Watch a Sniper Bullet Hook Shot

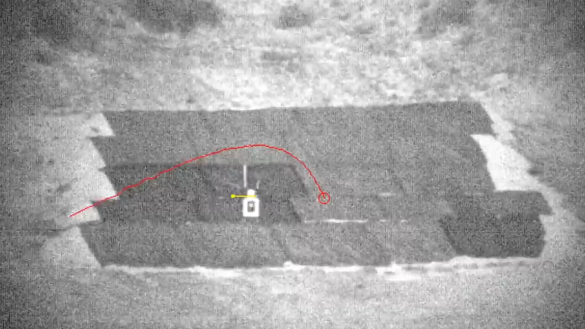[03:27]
DARPA specified that the system is so simple to use that recruits could score direct hits on moving targets when using it for the first time.
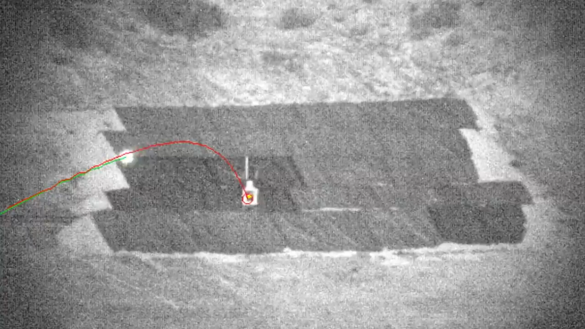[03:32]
The footage shows how the sniper deliberately shoots away from the intended target.